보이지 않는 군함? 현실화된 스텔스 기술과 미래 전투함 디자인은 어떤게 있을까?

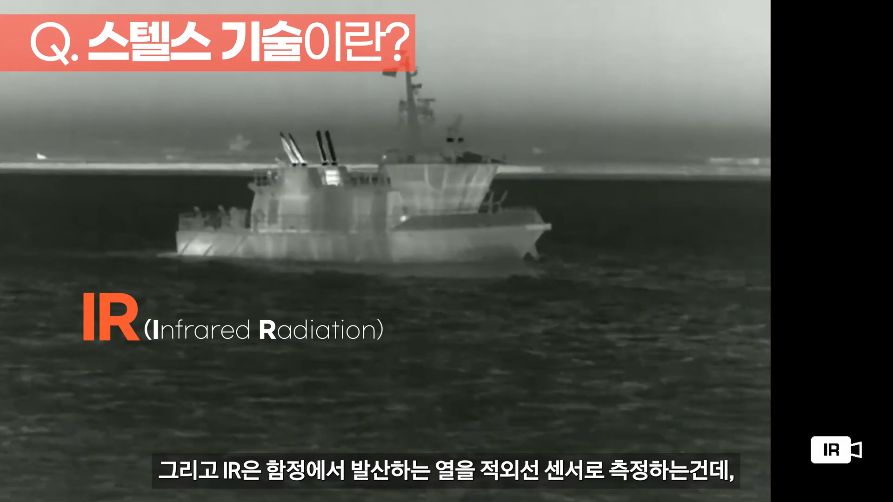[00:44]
그렇죠 그리고 IR은 함정에서 발사하는 열을 적외선으로 측정하는 건데 열을 숨기는 만큼 주변 환경이랑 구분이